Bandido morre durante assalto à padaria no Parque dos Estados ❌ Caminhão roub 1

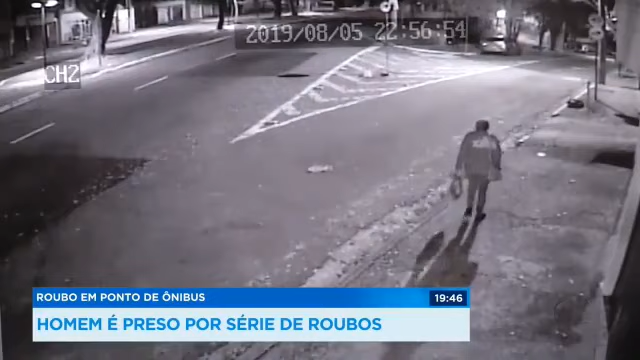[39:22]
Um ponto de ônibus na Vila Arens, em Jundiaí. Repare agora no homem que passa de moto, poucos segundos depois, e segue na mesma direção. Ele é um criminoso que está prestes a roubar mais uma vítima. Nesse outro flagrante, dá pra ver que ele aborda uma vítima.